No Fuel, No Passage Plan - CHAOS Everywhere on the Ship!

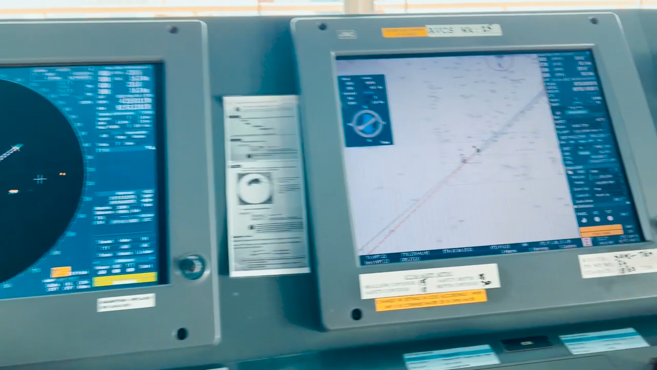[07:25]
but most importantly, to the EGDIS and the features it has got.